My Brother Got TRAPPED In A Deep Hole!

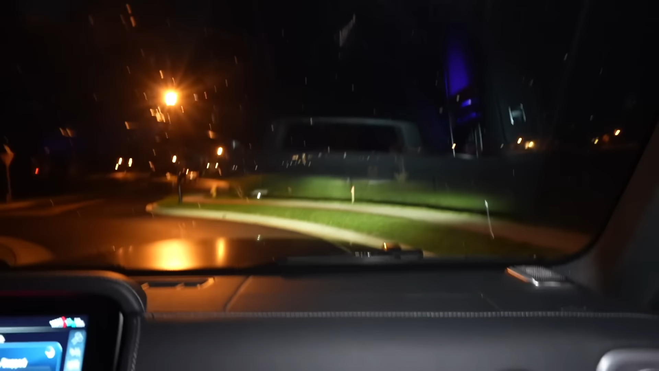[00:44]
Wait, didn't you say he's here? Wait. See that light right there? Is someone in there? Oh, wait. Is that guy okay?